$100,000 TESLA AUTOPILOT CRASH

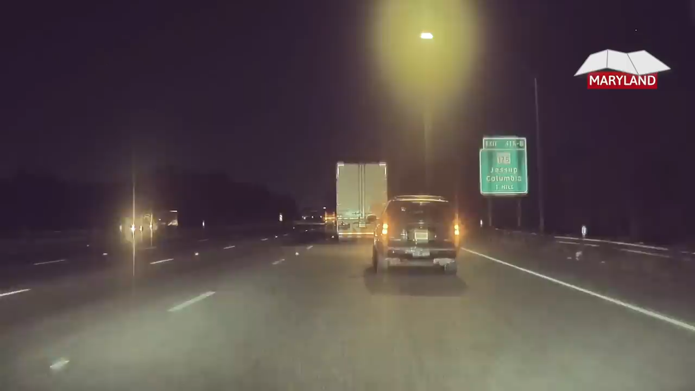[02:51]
Clean was driving at 4am, running late to catch an early morning flight.
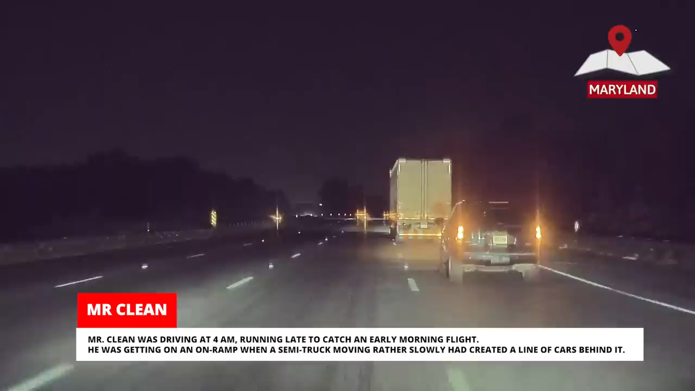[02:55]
He was getting on an on-ramp when a semi-truck moving rather slowly had created a line of cars behind it. Mr.
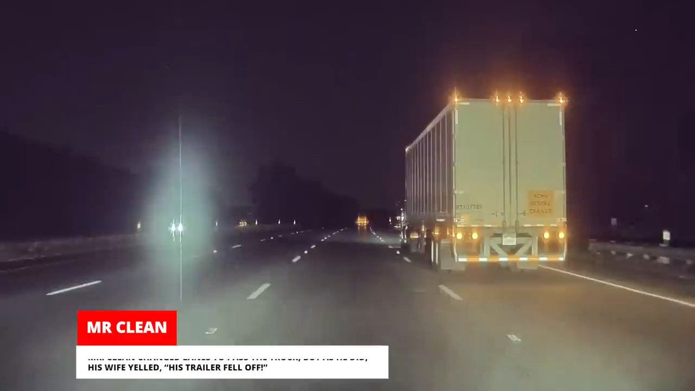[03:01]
Clean changed lanes to pass the truck, but as he did, his wife yelled, his trailer fell off. The truck slowed down and pulled over to the shoulder, and it looks like his trailer started to slide to the shoulder as well.
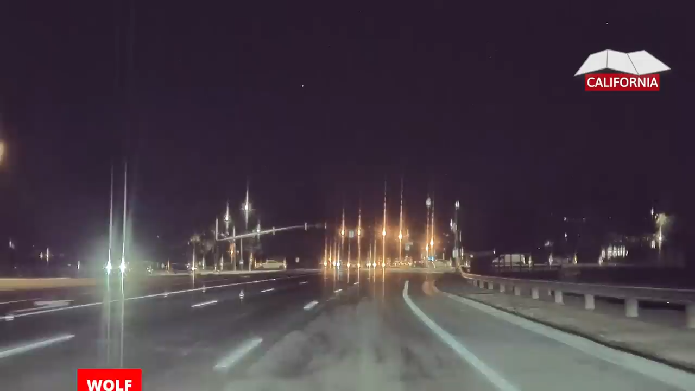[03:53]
Wolf was pulling up to a red light in San Jose, California, when a bright shooting star flew across the sky.
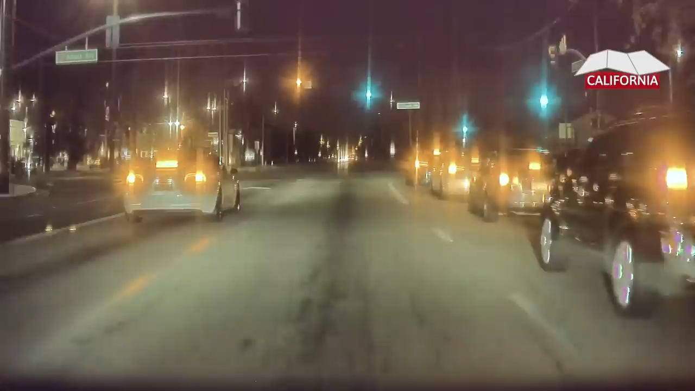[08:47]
Cesar was heading home with the full self-driving beta engaged when a Honda Civic ran a red light.